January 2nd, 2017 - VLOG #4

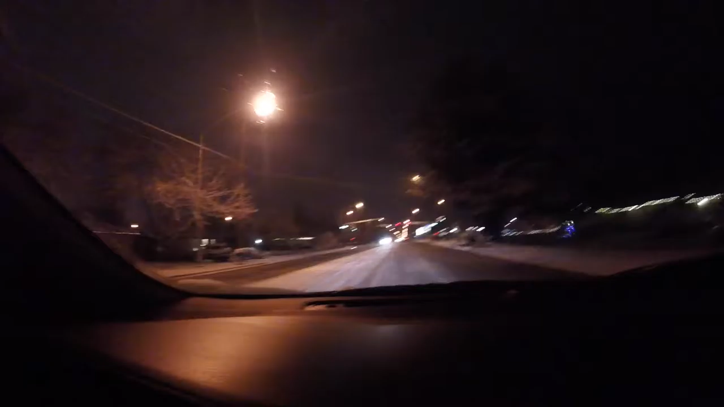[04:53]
Now I'm in Bedford. I'm in Bedford, and I mean, it's still kind of icy, but, like, there's just more lights and it's more helpful. I don't even know if I'm on the right thing.